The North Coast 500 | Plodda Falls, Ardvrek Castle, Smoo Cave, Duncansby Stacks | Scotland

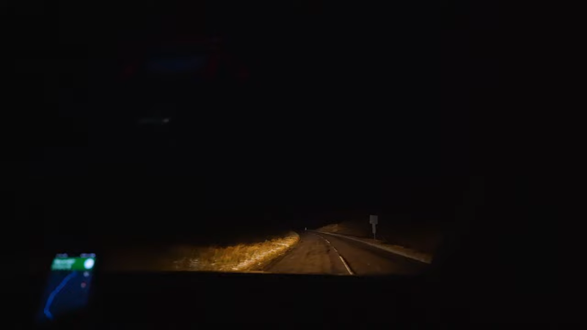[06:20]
Like probably like 10 deer so far. They're right on the side of the road. This is so crazy. Oh my gosh. What are you doing? This one's a baby one.